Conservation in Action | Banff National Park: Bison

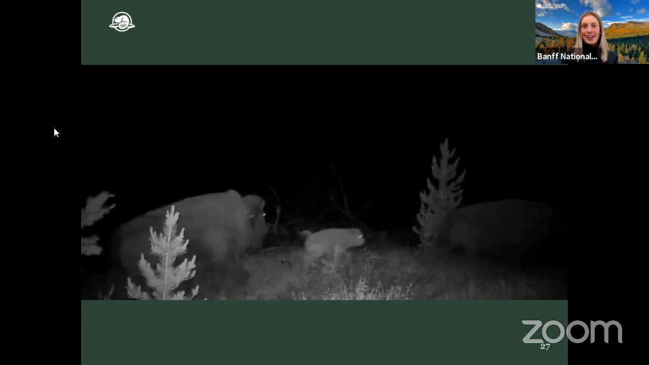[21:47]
And the next morning, this is what they woke up to.